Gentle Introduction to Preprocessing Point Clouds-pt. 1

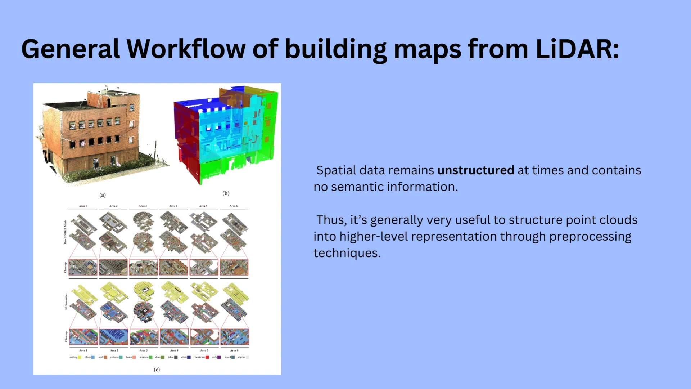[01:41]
into higher level representations through pre-processing techniques like every data related project the first step is to properly pre-process that data when creating a map using lidar data pre-processing can look like denoising desampling object removal such as ground object removal and segmentation in this step we are removing features that might be
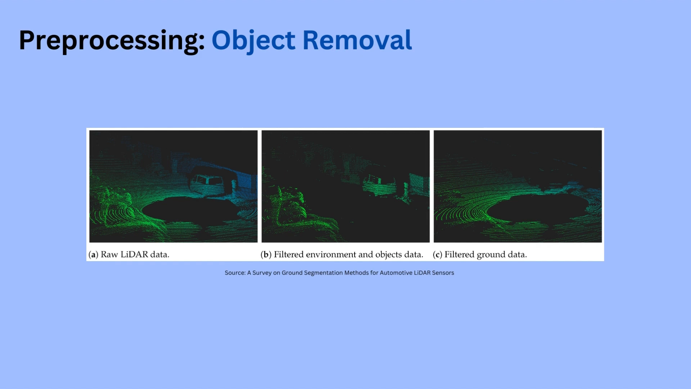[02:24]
irrelevant to the task that we are performing if we're going to for example map a room for an instance then ground data may be irrelevant to us at the moment so we can remove that as part of the pre-processing step and another popular pre-processing step that we will be looking at as well in this video today is segmentation and segmentation here refers
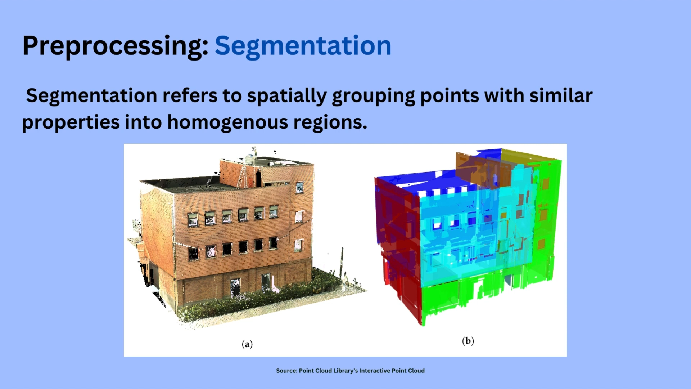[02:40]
to spatially grouping points with similar properties into homogeneous regions after pre-processing lidar data here we register two point clouds to figure out the relative motion between them if you're a robot and you're moving with a lidar sensor across an environment and you're capturing point clouds of surfaces as you move along
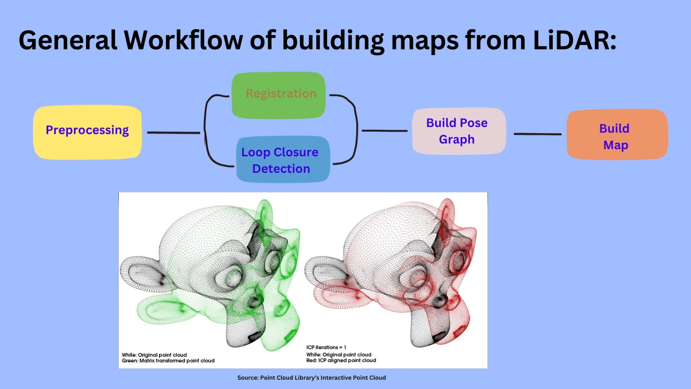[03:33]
stitching these different data or point clouds together that's essentially what registration aims to do of motion between them there are many approaches to this problem or to this step such as the iterative closest point the icp which is an algorithm that keeps one point cloud which is the reference fixed while transforming usually a combination of translation and rotation the other to match the reference then we have ndt phase correlation
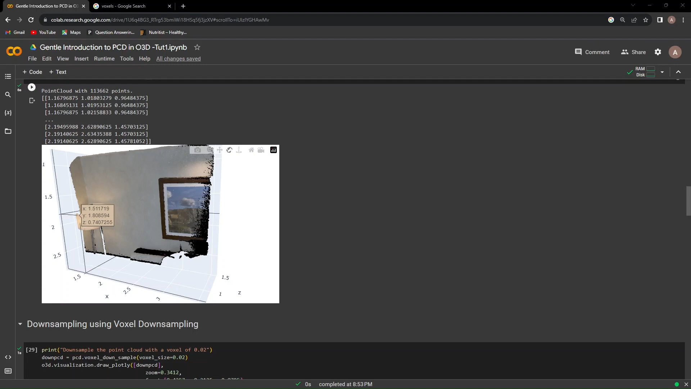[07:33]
voxels so let's say that there's a voxel here that we're going to bucket points in a voxel right here that we're going to bucket points in and then each occupied voxel will generate exactly one point and that point is the average of all the points inside of all the points inside of that voxel so if we're going to look at the example that we're going to code
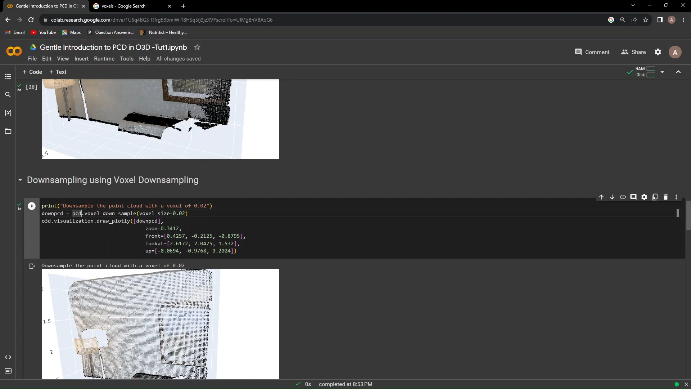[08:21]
down underscore sample where we will specify the voxel size and we will be applying it to the point cloud of our interest